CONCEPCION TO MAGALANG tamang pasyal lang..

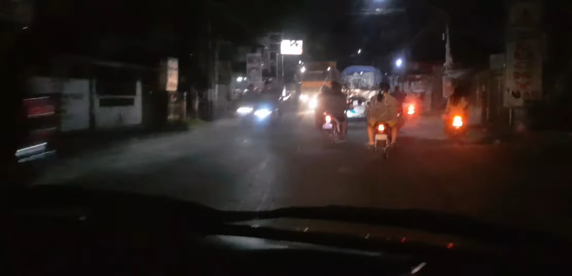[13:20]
Kaya, kita natin tong yung unang arko. Going to Concepcion Tarlac na.